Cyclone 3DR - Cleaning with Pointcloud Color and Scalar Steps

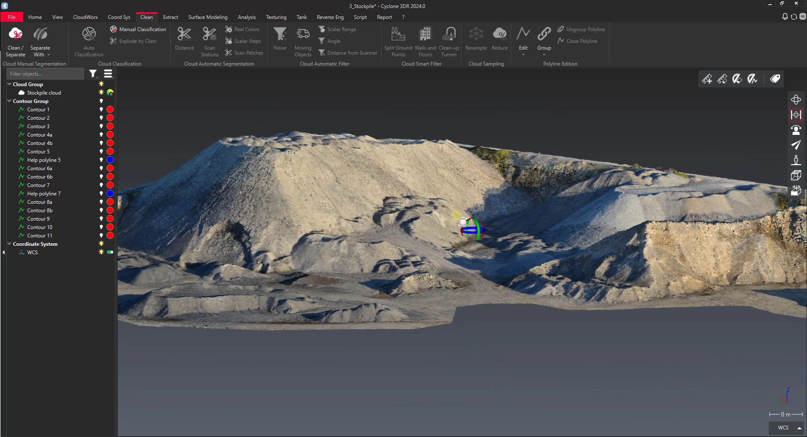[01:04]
or some people in the scans that are wearing safety reflective, those are all times that you might be able to isolate some color, and then remove it or separate it as you see fit. So the way the tool works is first we select the point cloud, bring my outliner back, and then we select the real color option for splitting,
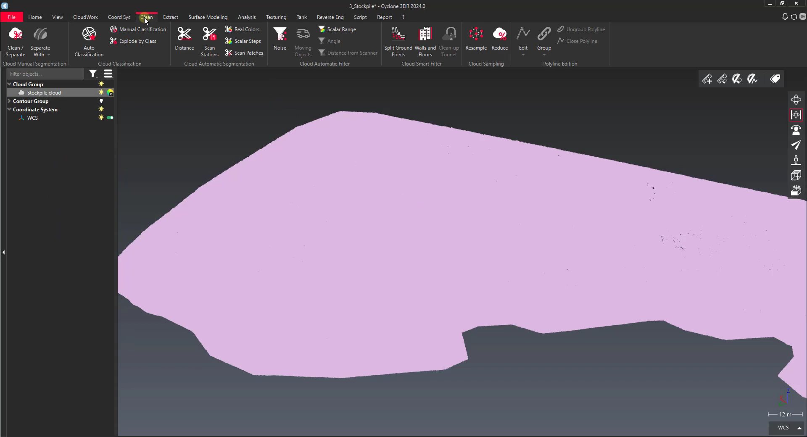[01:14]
it's right about these scissors here on the clean tab. So we have a couple different options the way we use it. We can either manually enter an RGB value, I typically don't do too much of that, because you can just select this color swatch here, and then you can just pick a point. You can see it updates, it's just an eyedropper, it just updates whatever color that you click on.
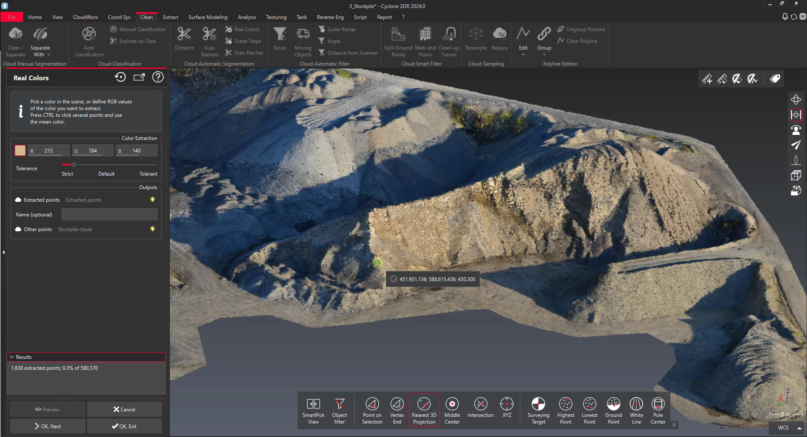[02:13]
In this case I'll show you what strict would look like, you can see there we've got 1800 points extracted, and if I increase it, we've got 99,
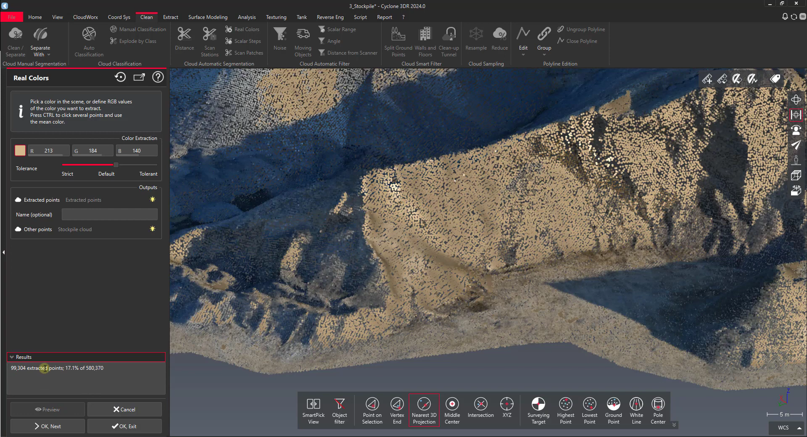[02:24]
and you can see it's selecting a lot more points across there, so it's selecting all of these points that are within that value. So I really don't want to remove all that, I maybe just want to keep on adjusting my slider, and this is kind of how you work with this tool.
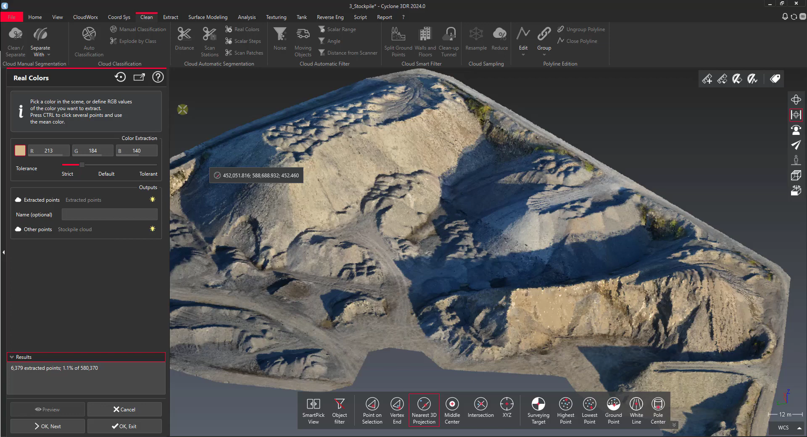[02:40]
So you can see where that would be useful, but in this case maybe we want to remove vegetation, so I would imagine that we might have some vegetation on the side of the hill, or what have you there. We can use this tool to
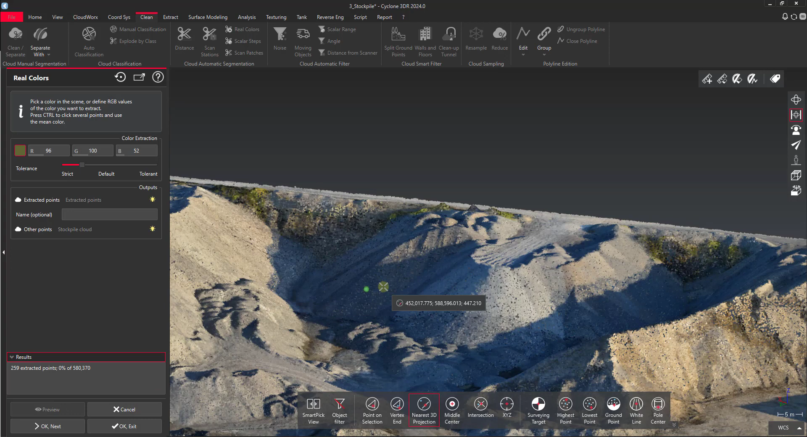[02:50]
increase how strict we're going to be with that filter.
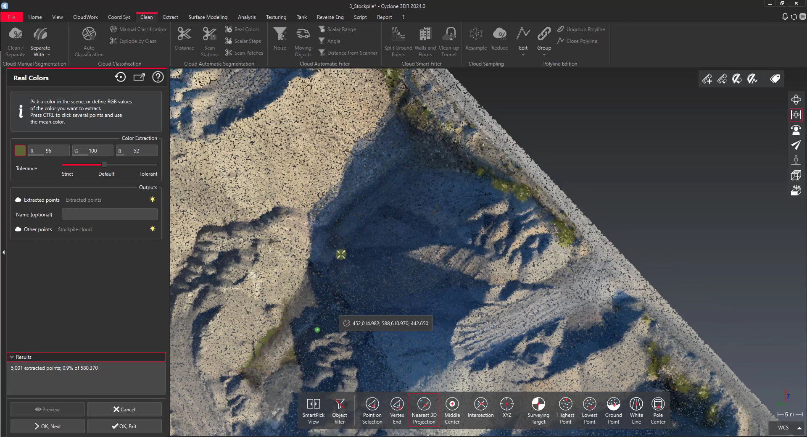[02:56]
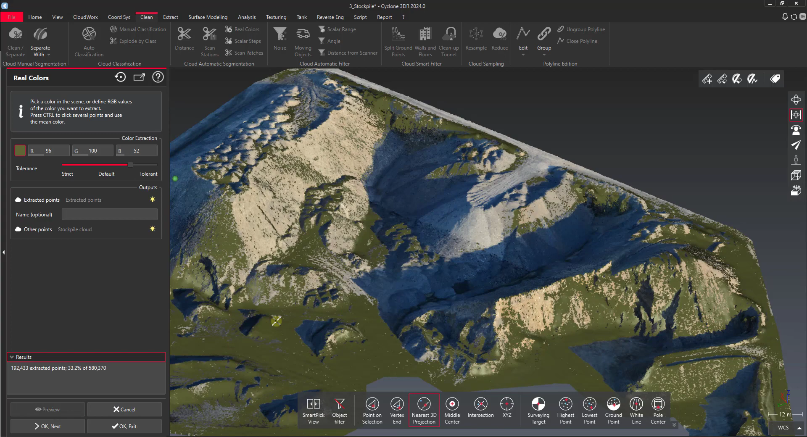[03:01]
That's way too much. You can see what it's detecting here, and then we can remove that, and you'll see what it does is it splits out those points so I can turn off that vegetation. So if I wanted to isolate certain objects, we could do it that way. Now the other way that we could do some splitting here would be to isolate by scalar steps.
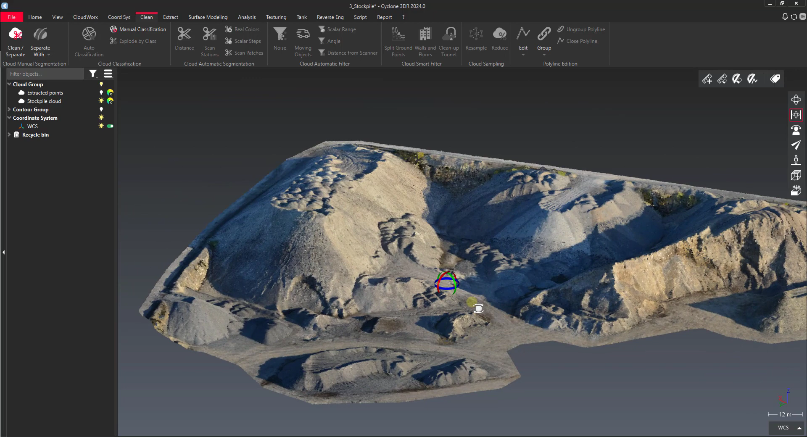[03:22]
Right now we don't have any real scalar steps. Basically what would be split right now if we used scalar steps was the intensity values.
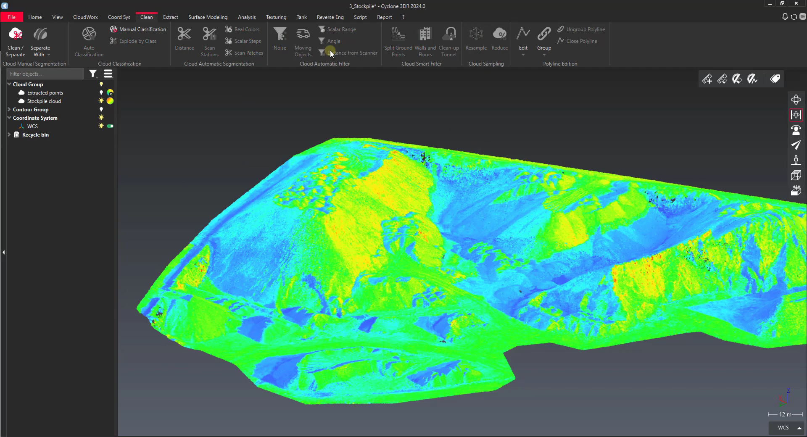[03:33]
So you could use this to split by intensity values, and that might be useful, say if you have paint lines on a roadway, that might be something that you want to use here. Or you can use inspection values after we do
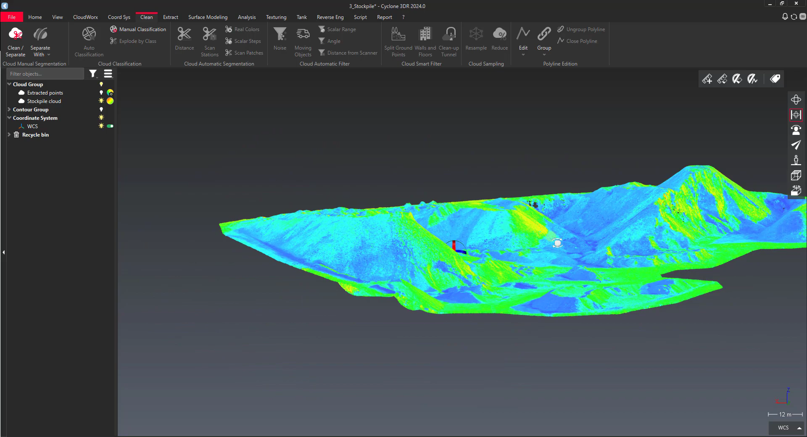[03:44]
some alterations at the point cloud. So I'm just going to do a quick one here. We do an analysis, do a long direction, do it on the z-axis, just to give an elevation heat map.
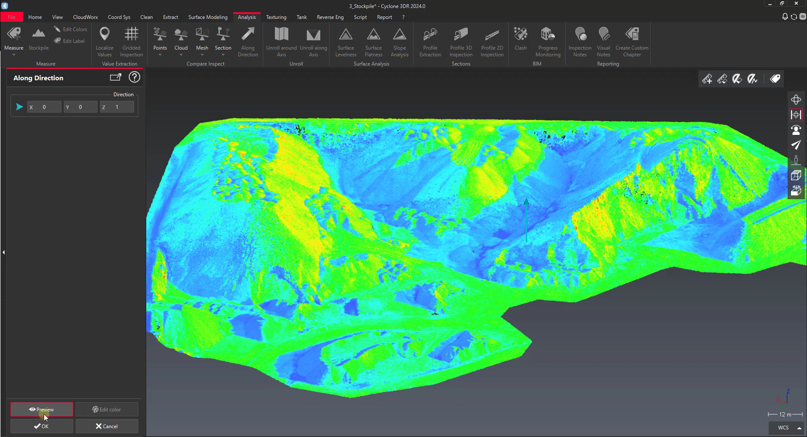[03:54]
And then I'm going to split this into regular centered or regular steps. So now what I can do after I've got these colors applied to my inspection layer is I can select my cloud group here, stockpile cloud here,
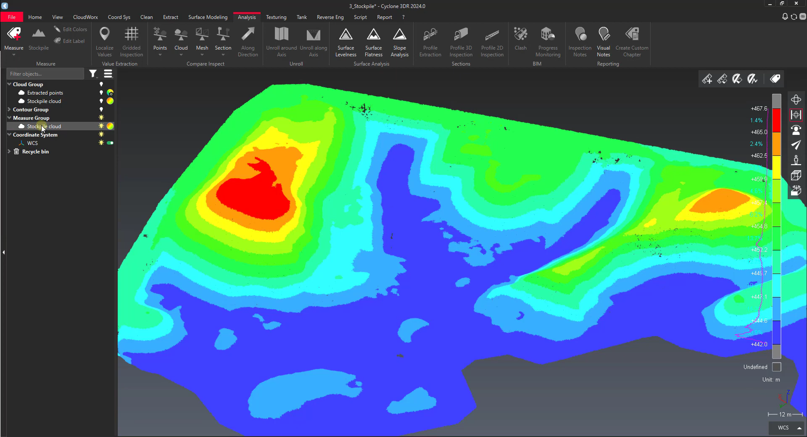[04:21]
and then I can go back to my clean tab, and then I can use scalar steps. You can see what that does is it actually splits each one of these individual values out into its own point cloud, and then it tells me the value that it was elevation values that it was split from on each one. So now I can actually go through and isolate.
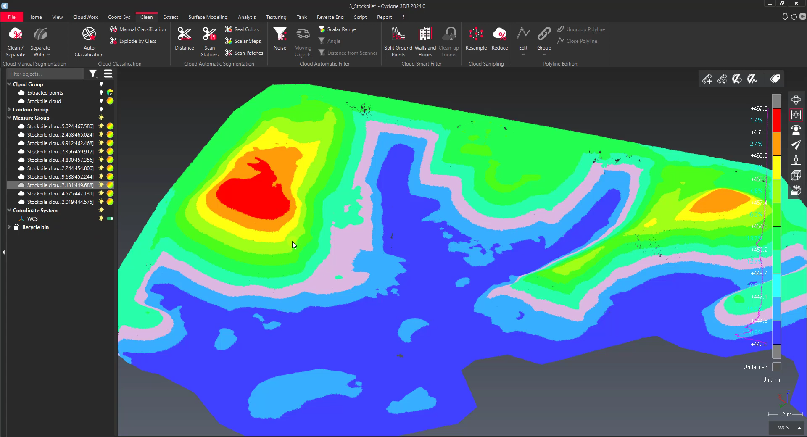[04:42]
Let's say if I just wanted this band of elevation, I could do a show only, and then I just have that particular band that I can work with here or export. So those are just a couple of different ways that you can filter your point clouds based on their color or based on their inspection steps. So I hope you found this helpful, and I'll see you in the next one.